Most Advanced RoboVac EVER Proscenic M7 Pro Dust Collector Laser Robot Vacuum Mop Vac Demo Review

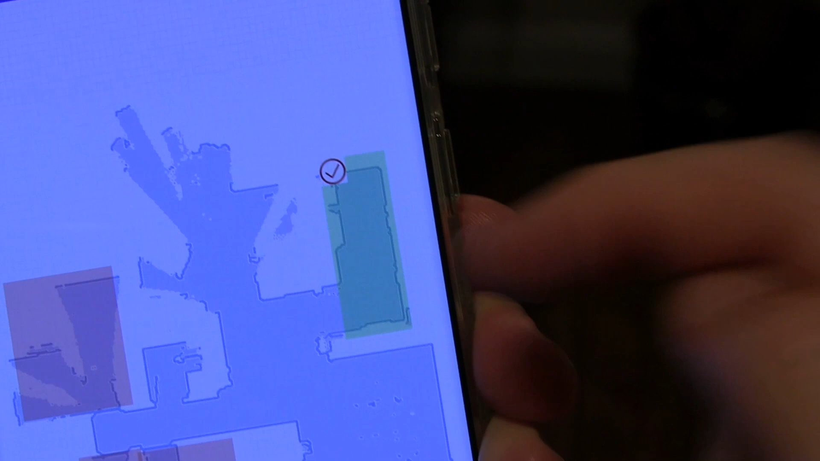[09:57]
which is the kitchen, and then I'm going to put go to clean.
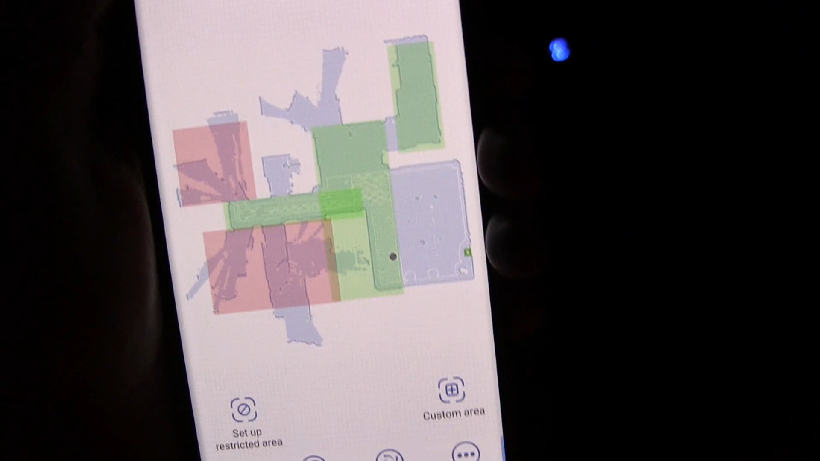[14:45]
So now you have your restricted zones.